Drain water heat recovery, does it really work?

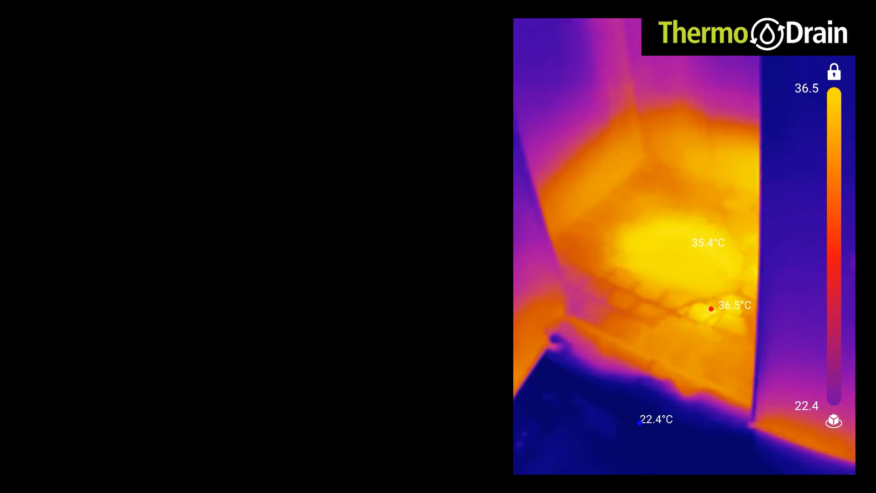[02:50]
On screen: max 36.5°C, min 22.4°C
Using our thermal imaging camera, we noted the drain temperature of the water at the drain. Since this home shower is 25 feet from the thermodrain, we will not use it for our calculations. The thermodrain incoming cold water is measuring at 10.6 degrees Celsius or 51.1 degrees Fahrenheit with a thermal camera. We will record this number and use it as part of our calculations.
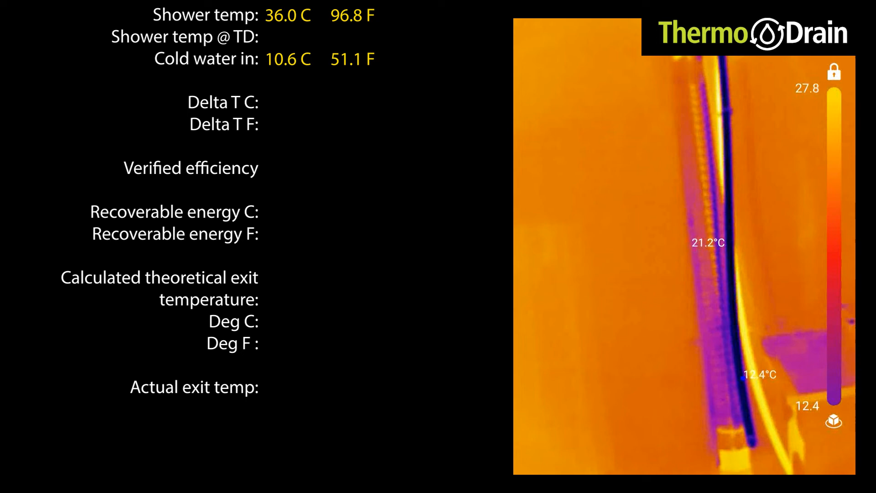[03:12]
The top of the thermodrain pipe is measuring 33.4 degrees Celsius or 92.1 degrees Fahrenheit.
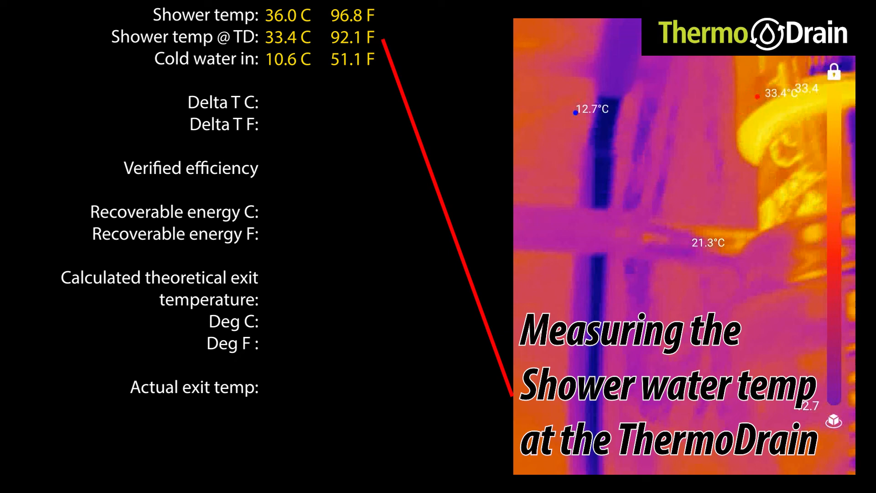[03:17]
This is conservative given that the coil is cooling the entire thermodrain.
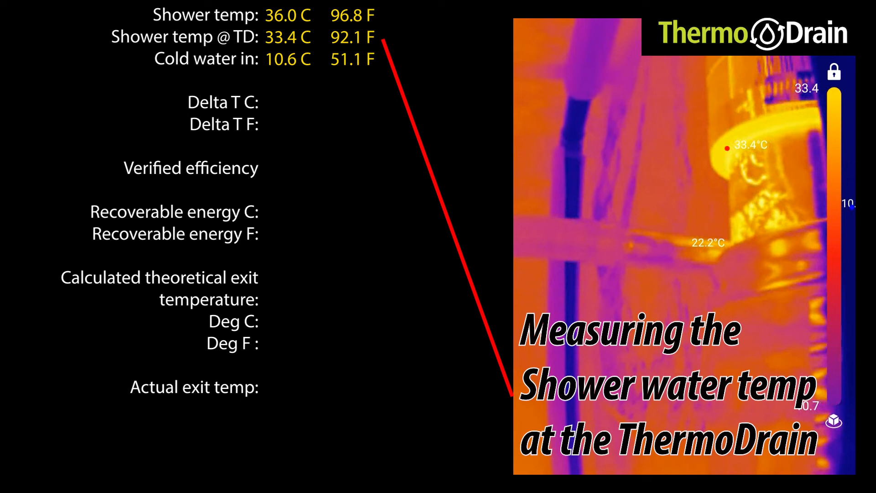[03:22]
We will use this number anyways as our shower temperature inlet at the thermodrain. The unit's efficiency is 51% as noted previously.
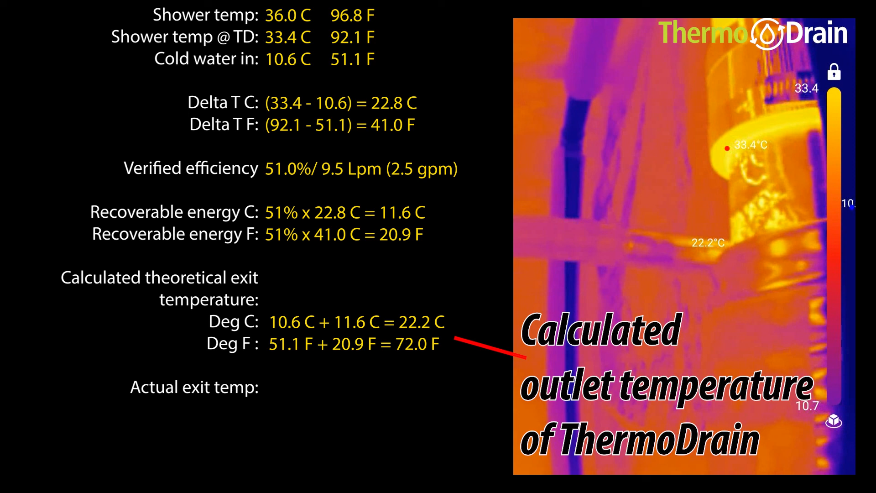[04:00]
As per the thermal camera readings, we can observe that the numbers line up with what we had calculated.
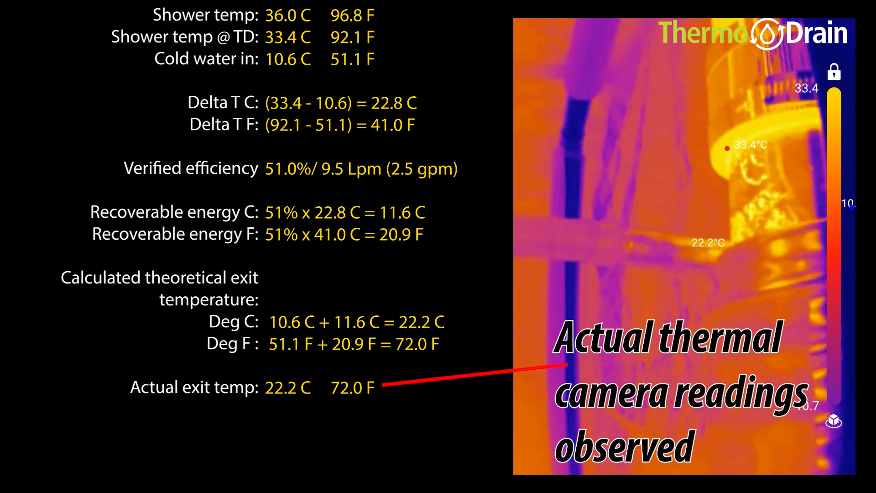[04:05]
In closing, we are definitely not disappointed with the performance of this thermodrain unit.